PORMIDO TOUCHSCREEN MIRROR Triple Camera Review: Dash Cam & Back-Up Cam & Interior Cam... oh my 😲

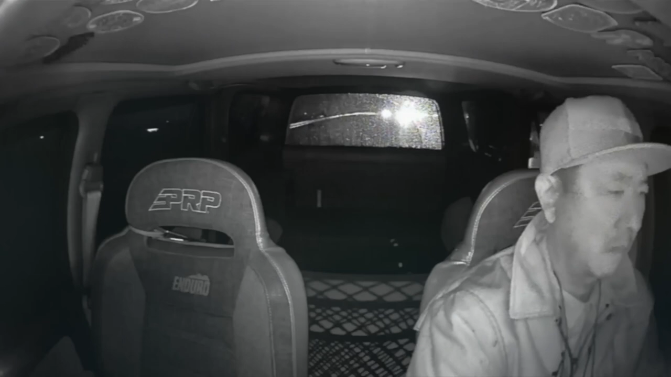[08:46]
The middle camera does not have a StarViz color night vision sensor.